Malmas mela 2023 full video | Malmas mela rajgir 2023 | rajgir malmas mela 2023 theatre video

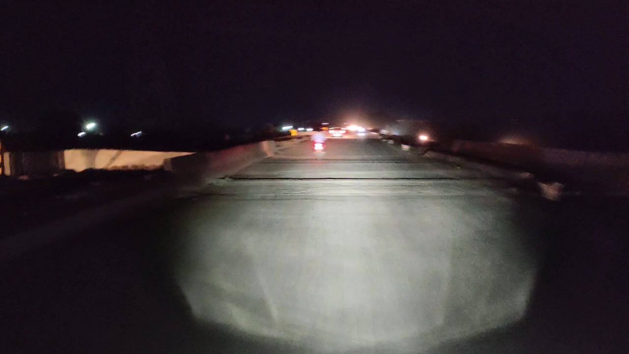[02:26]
पूल देखो गाज काफी मस्त वाला भी
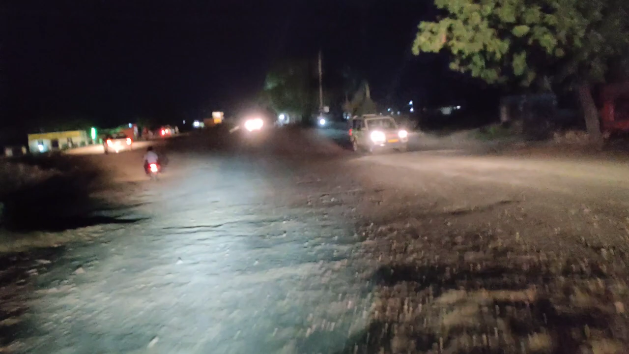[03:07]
करने के वाद यह देखो कुछ टोटा फूटा रोड अपने को मिला है बट यह रोड भी सही लग रहा है तो अभी अपन लोग इसको क्रॉस करते हैं और फिर मस्तवाला फिर से भी हो दिखाते हैं गाइस